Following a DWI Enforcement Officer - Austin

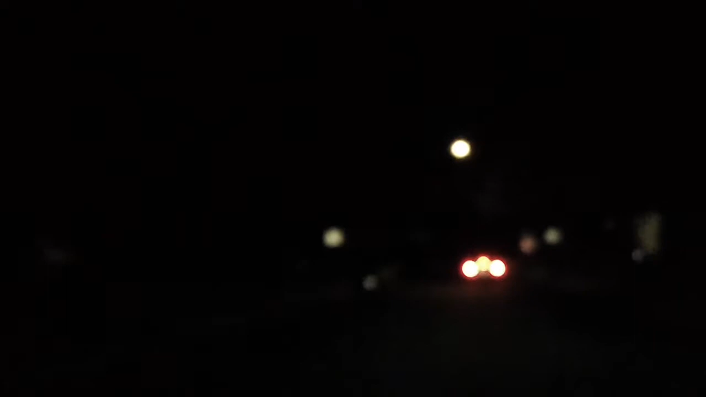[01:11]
Never a dull moment with Antonio Beeler. Nope. Hey, we had a... I don't know if that's a cop car, but it's a cop sitting with its... lights dimmed up. Semper Fi, do or die. Oh, that's so unfortunate that they represent them that way.